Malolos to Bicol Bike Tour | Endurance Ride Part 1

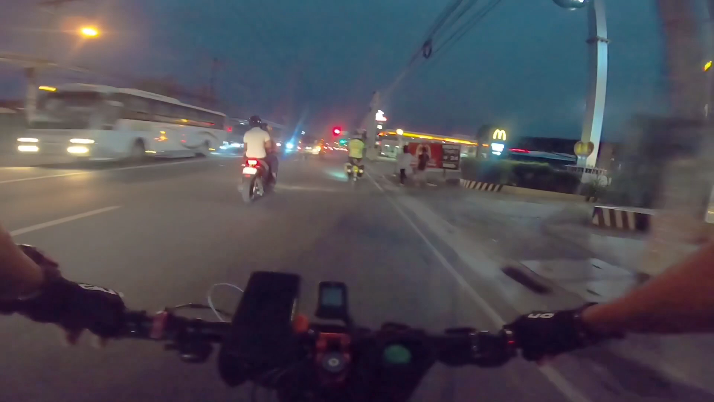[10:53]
Second day ng ride namin to Bicol. At ito, madilim pa. Time check.